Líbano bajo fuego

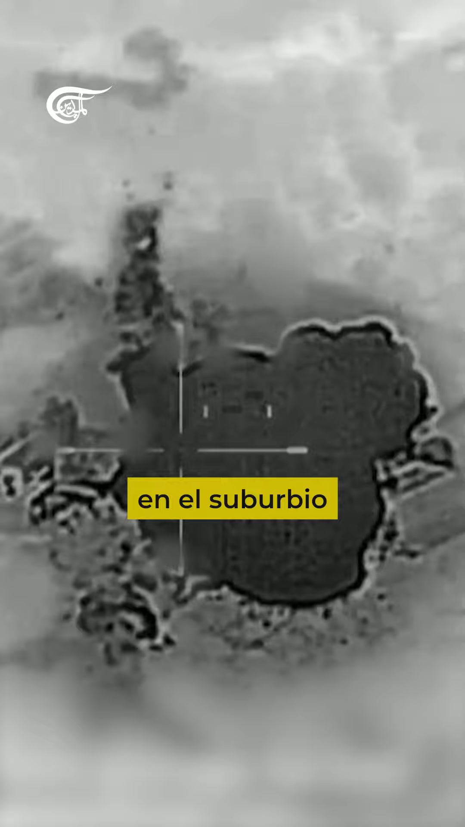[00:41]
las fuerzas de Tel Aviv lanzaron una agresión contra un edificio residencial en el suburbio sur de Beirut que asesinó a más de 50 personas, incluido 16 miembros de la resistencia de Líbano y dos altos comandantes de las tropas élites.
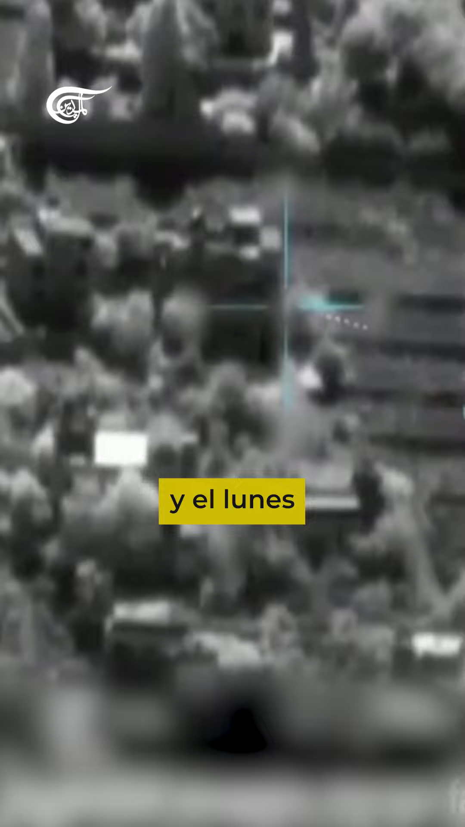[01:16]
Israel decidió ampliar el círculo de fuego y el lunes 23 de septiembre sus aviones comenzaron a bombardear a civiles en localidades del sur, el noreste en la Beká y en el suburbio sur de Beirut.